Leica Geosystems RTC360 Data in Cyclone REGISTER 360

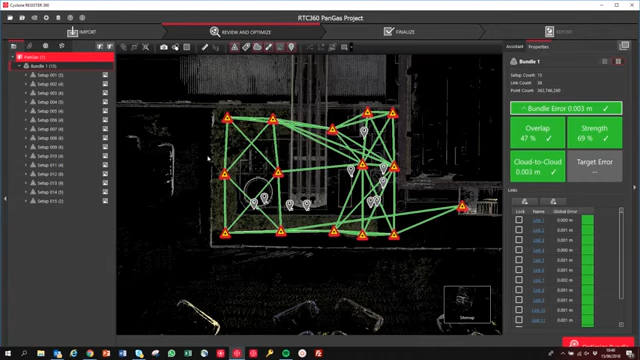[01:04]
These are the tags which have been added via the tablet to have in the field. So if you've used the field 360 app in the field you can add tags and they will be put geospatially correctly directly within the database. So for each of the setups we can actually see the panoramic imagery. I'll hover over each of these. If we go into the images tab you can see we've got some views which have been created but we've also got all of the images which have been collected via Cyclone field 360 directly in here.
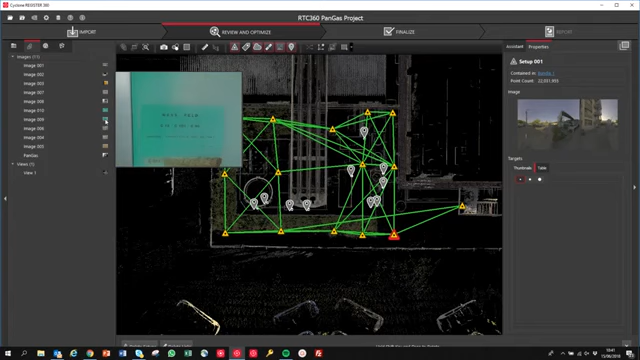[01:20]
And if we click on any one of these we can actually open that directly and we can see the asset.
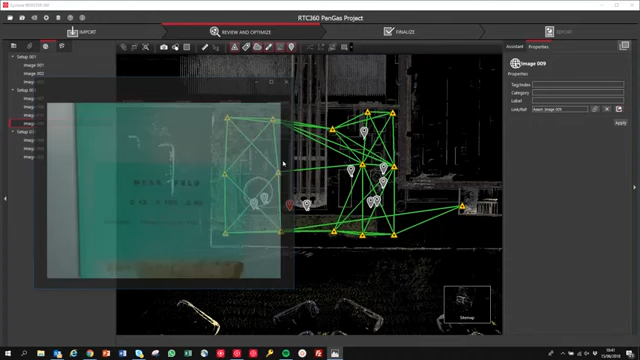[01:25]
Now that doesn't have to just be a photo, that could be videos, that could be audio files or anything that you've associated with.
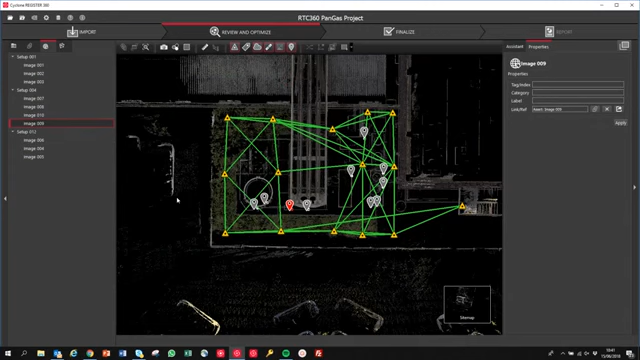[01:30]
What we're going to do now is we'll go back into the bundle and I want to show you the scan data and the imagery so we're just going to go into the bundle cloud and if we're going to the bundle cloud here you can see we're now directly within the data.
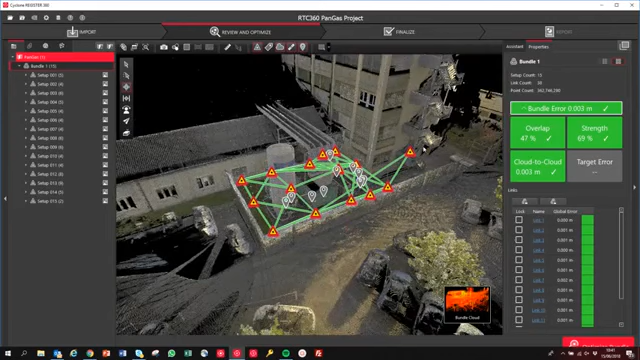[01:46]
We can click on any one of these positions. So let's click on setup one and you can see now already
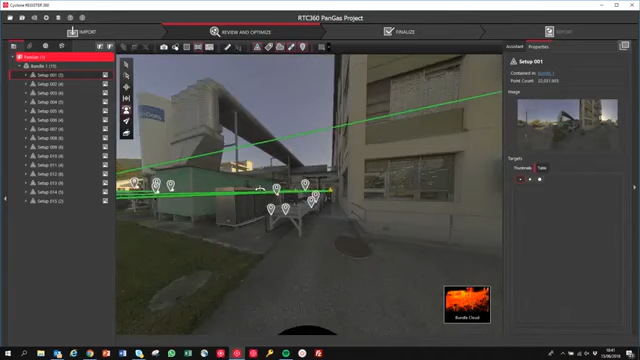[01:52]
just zooming around this is the point cloud and the image.
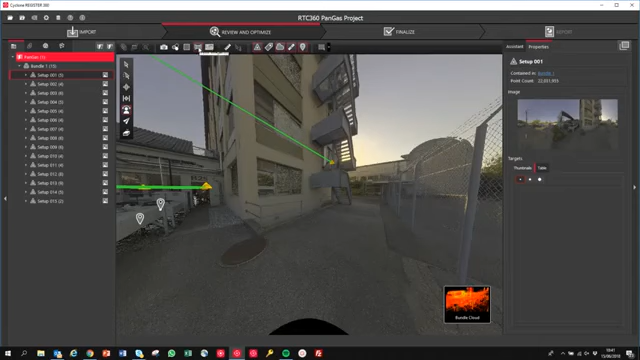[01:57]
So if I turn off the background imagery you can see we're just left with the point cloud and if we turn back on the imagery
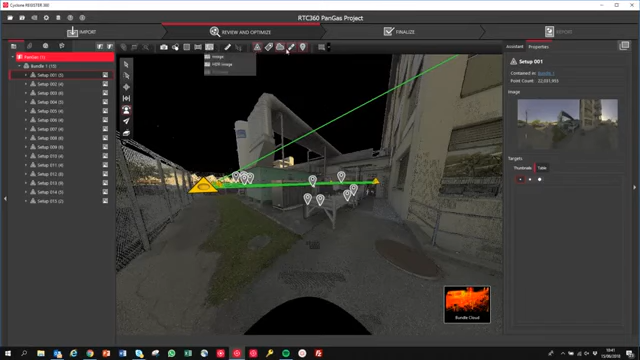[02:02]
and turn off the point cloud there you go this is the panoramic image.
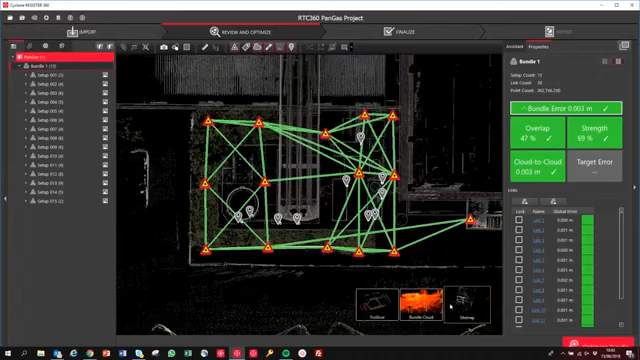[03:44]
What I would also like to show actually if we click on the bundle now we've also got some different rendering options in here in terms of the data we can
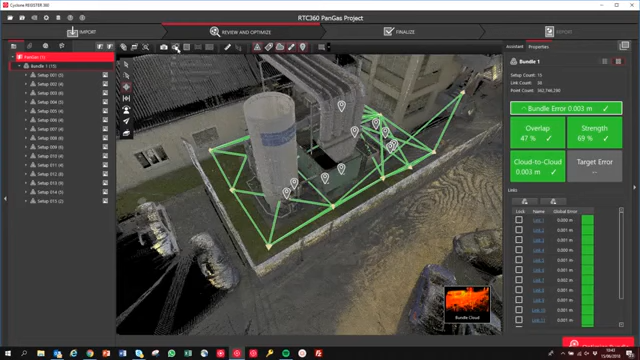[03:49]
actually switch to say color by bundle and color by setup which are new.
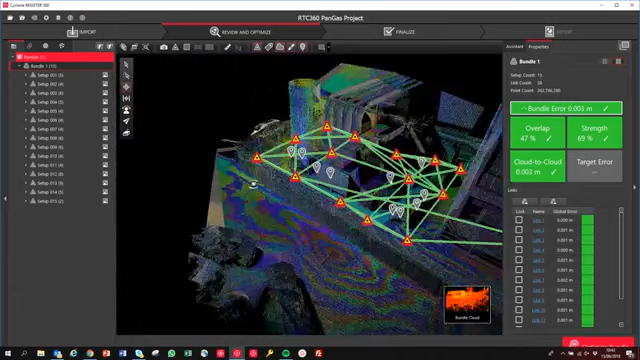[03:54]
So color by setup you can see now we can actually see all the individual setup colors and color by bundle is quite useful because now it might be that you've
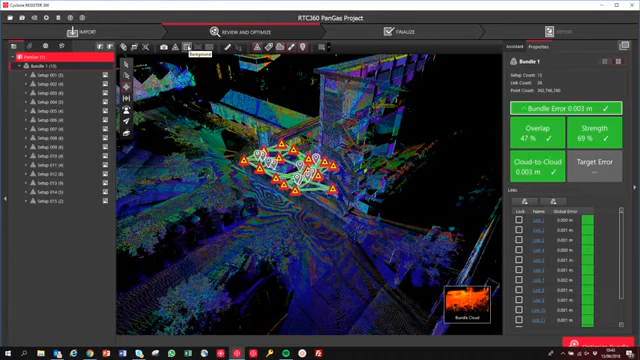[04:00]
got one job with several bundles you can actually click this and you can see all bundles but this is obviously one successful bundle so it's all colored blue accordingly.
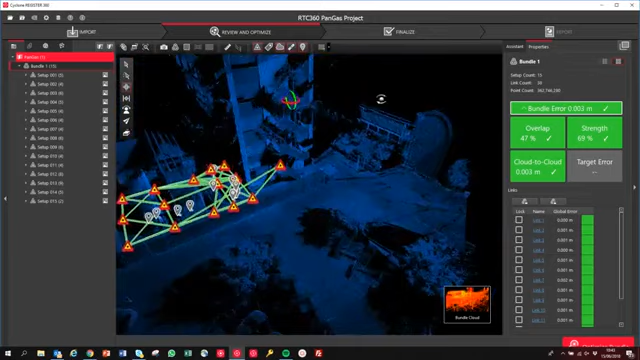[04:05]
But there's some nice rendering options.